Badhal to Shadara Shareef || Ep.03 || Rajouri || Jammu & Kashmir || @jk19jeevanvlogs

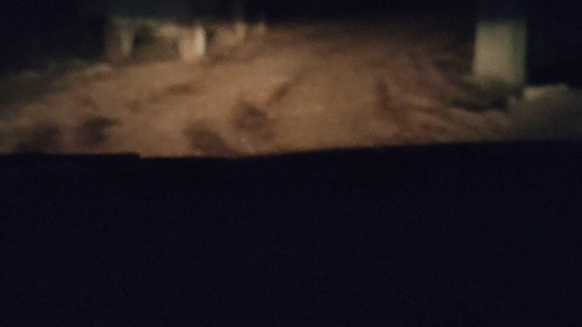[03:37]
یہ چک کرو روڑ ڈیسٹر ایڈمیسٹریشن روڑیاں پلیز اس روڑ کا بھی کچھ سوچو بھائی
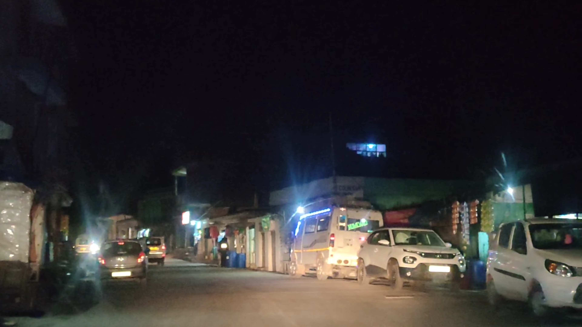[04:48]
کافی ٹائم بعد دو تین دنوں سے بھائی کچھے روڈ پہ جل جل کے تنگ ہو چکے تھے فیلال ہمیں بکوری کے بزار میں یہ ایک
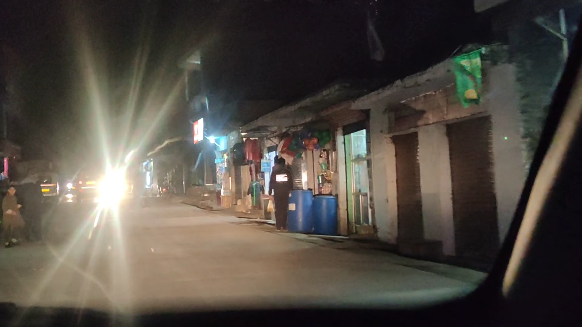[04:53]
چھوٹا سا بزار بکوری بھائی تھوڑا سا آئیرز جو گاڑی کے گاہ رہے ہو تو ابھی ہم جا رہے ہیں رجوری
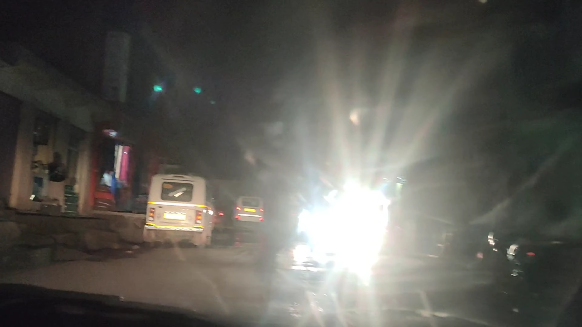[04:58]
یہاں سے لگو ایک گھنڈہ لگنے والا ہے رجوری تک پھر وہاں سے شارہ شیف جائیں گے بھائی
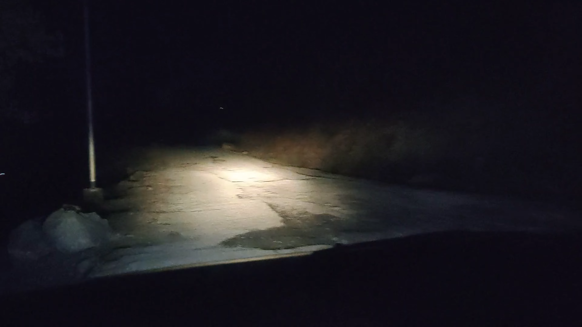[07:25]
فائنلی ہم پہنچ چکے شاہدار شیف یہ چیک کرو آپ
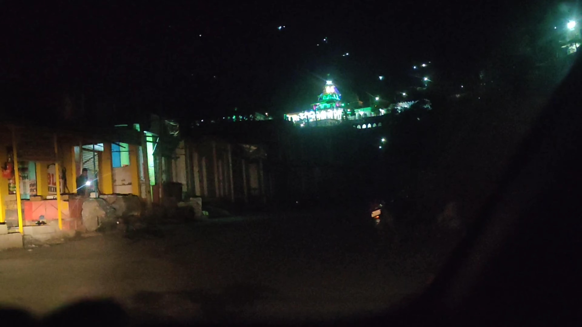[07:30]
سامنے کتنی پیاری زیارت لگ رہی ہے باقی سب لوگ بھی ساتھ بیٹھے ہوئے بھائی میں بہت بہت بار آئی ہوں لیکن میرے کافی سارے بھائی فرس ٹائم آئے ہیں بھائی ایکسائٹیڈ ہو